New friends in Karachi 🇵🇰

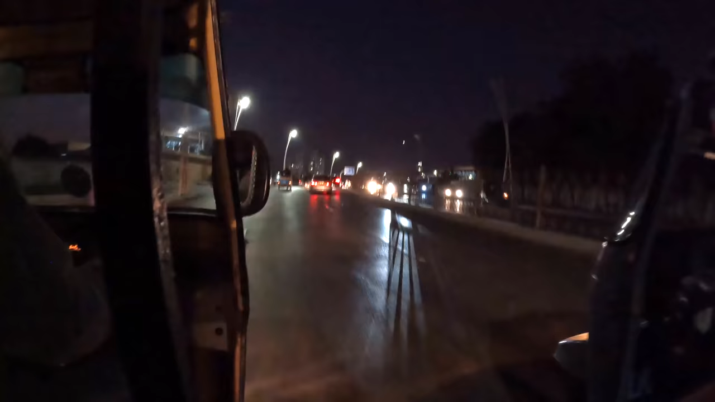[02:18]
Hello. Oh, we're getting beat. He's blowing out some serious smog out of that thing.
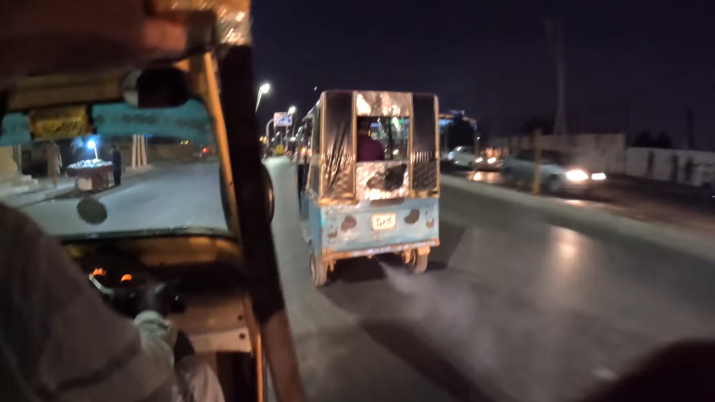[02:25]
Oh, he's gassing us now. That's carbon monoxide going in. Full speed ahead.
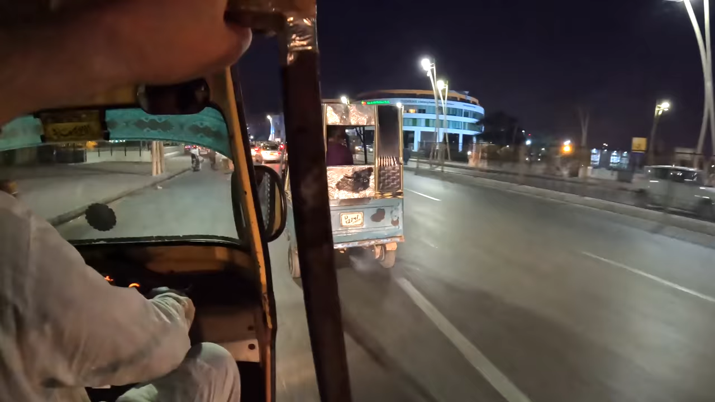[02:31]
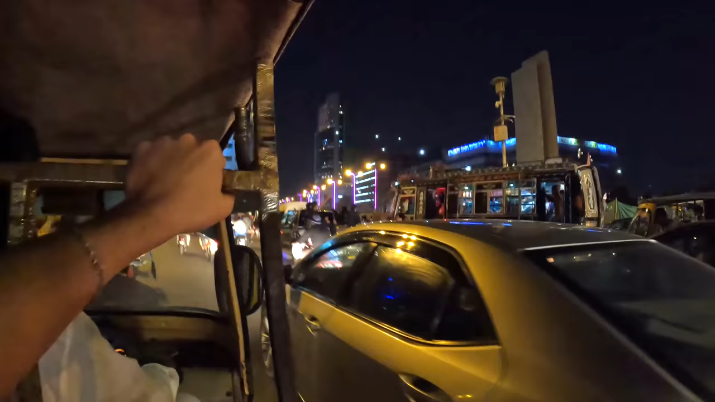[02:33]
And this is Karachi traffic right here. Oh, we've got the police swatting at someone.